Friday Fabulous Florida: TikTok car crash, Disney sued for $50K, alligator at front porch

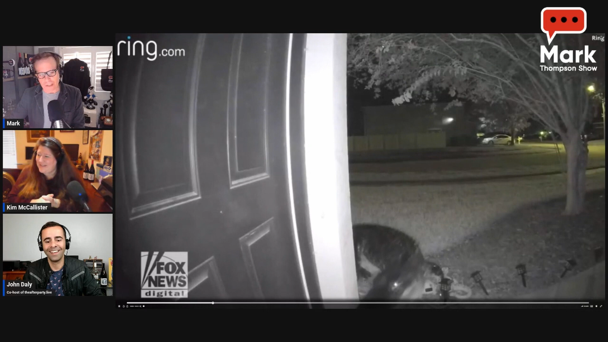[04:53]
I believe we do. Sweet! Note, if you'll watch your YouTube monitor, or your- Is this like the waving bear? Yeah. This is, uh, sort of. The alligator's not really doing anything except lurking out there. It's like, uh, Amazon. Amazon delivery. Yeah. In the gram. I got your DoorDash. Yeah. Yeah. I don't see a place to put it. Uh, are you home? I initially got the ring doorbell, she says, for dog poop bandits in my yard.